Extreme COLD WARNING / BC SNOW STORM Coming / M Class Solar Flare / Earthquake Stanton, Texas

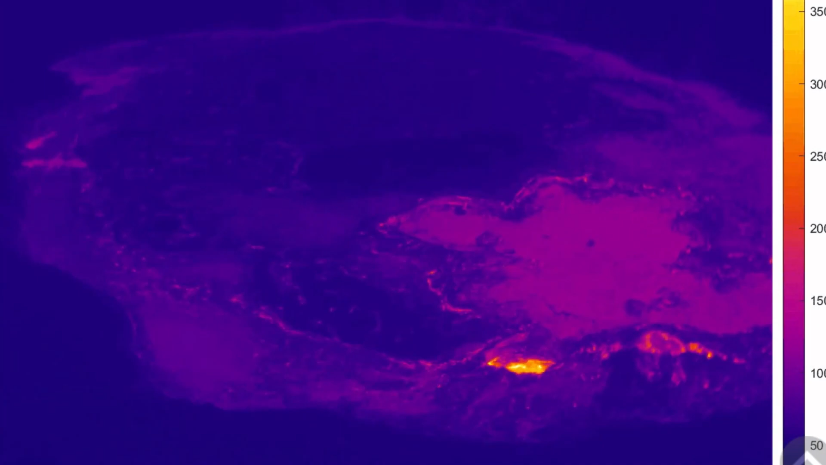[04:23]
And you can see here, it did have a little bit of a spill coming out of its cone.
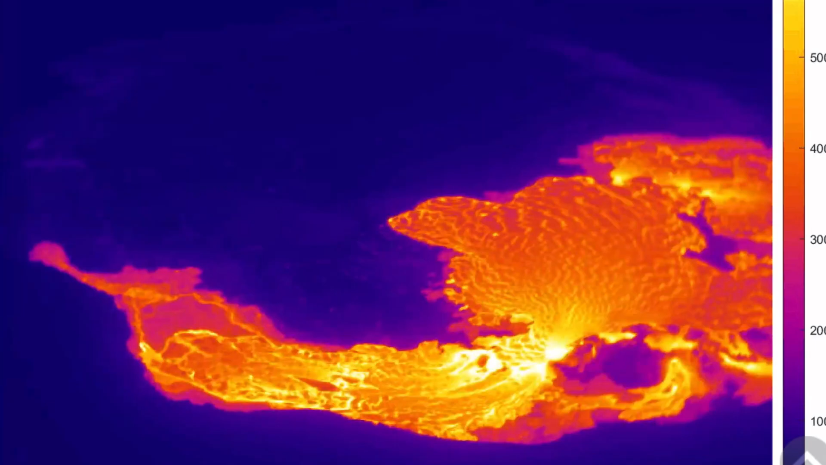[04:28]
And as well, the active lava lake.
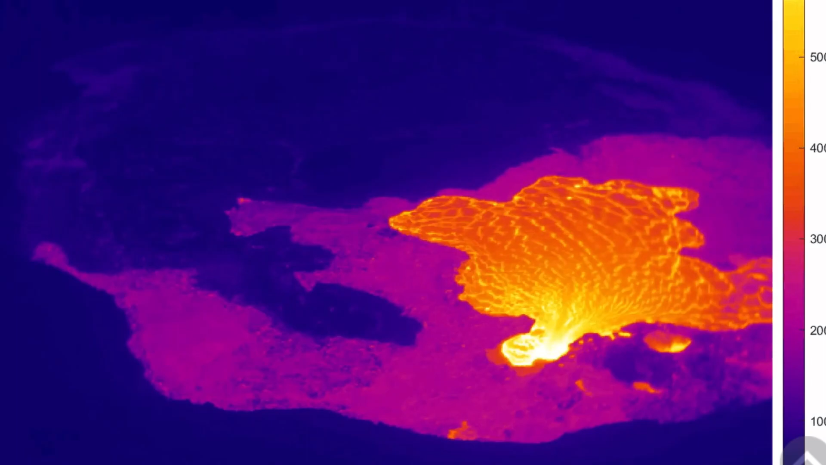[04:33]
Amazing images coming out of the Kilauea caldera today.